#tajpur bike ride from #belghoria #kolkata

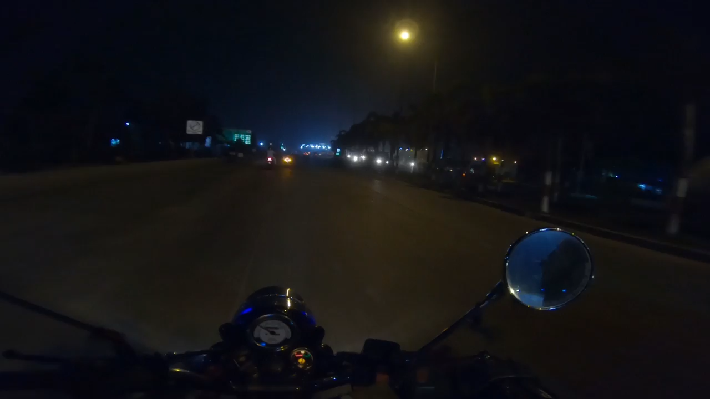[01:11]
तो फ्रेंज अभी अम लोग फर्स्टोल प्लाजा में आएं तोवर्स ताजपूर जिज्जाने का तो अभी अम लोग फर्स्टोल प्लाजा क्राश कर रहें पाइक की निए प्रेटोल निए तो फर्स्टोल we are crossing on the